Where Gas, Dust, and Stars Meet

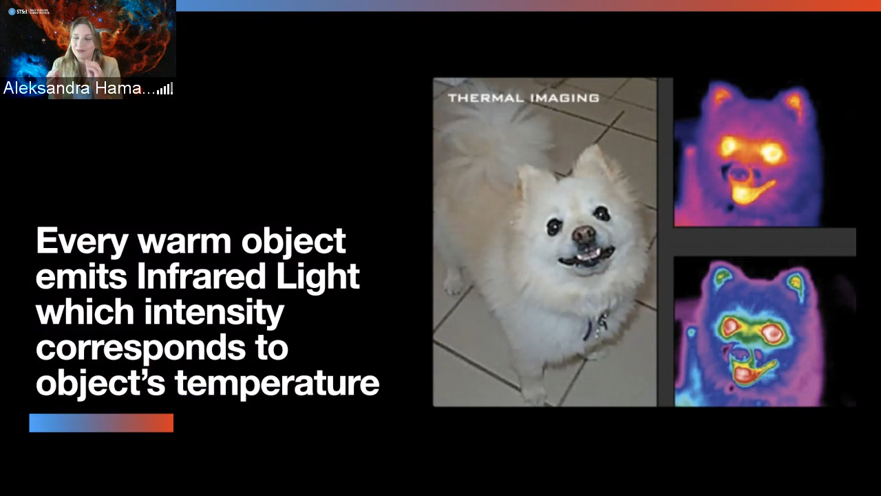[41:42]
But their nose, if anybody who has a dog can say that, is rather cold. And this, what you can see with pointing the infrared camera at the dog, is going to be the different parts of the dog, depending on how warm they are, will be brighter or darker with infrared radiation. Infrared can also help us see invisible things.